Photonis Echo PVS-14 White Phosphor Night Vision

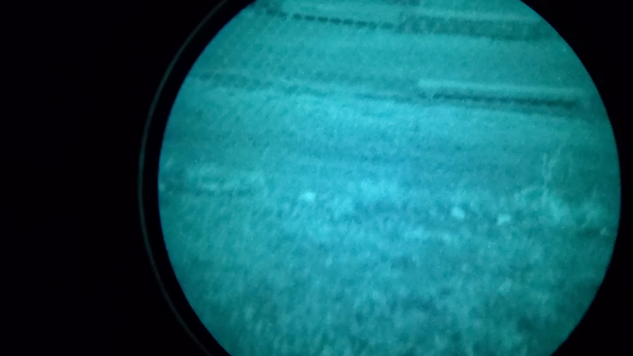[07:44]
So there you can see the lumber yard
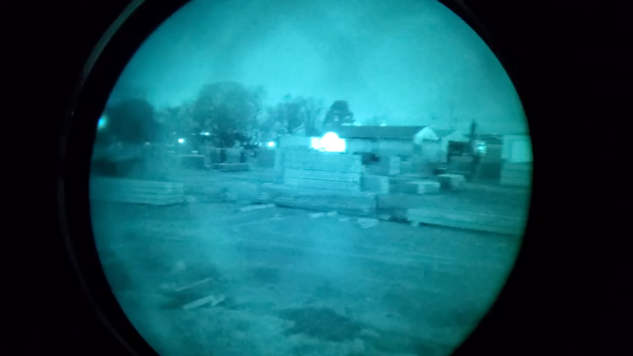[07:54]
I'll take away the night vision Raise up above the barbed wire